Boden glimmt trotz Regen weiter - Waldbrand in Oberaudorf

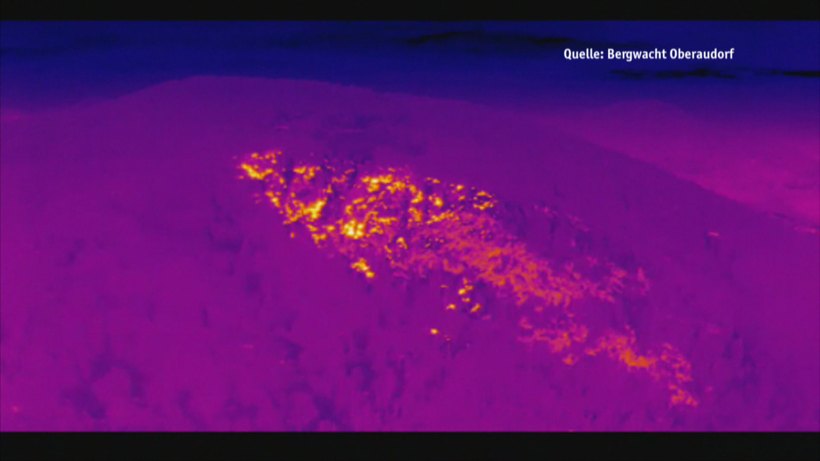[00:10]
Die Wärmebildkamera der Bergwacht zeigt das ganze Brandausmaß auf dem Schwarzenberg in Oberaudorf. Auf einem geschätzten Gebiet von rund 500 auf 300 Metern glimmt der Boden. Ja, das ist so, das ist ein torfiger Boden, unten drin ist der Fels, dann Torfbesatz drüber, das brennt unterirdisch, macht irgendwo auf.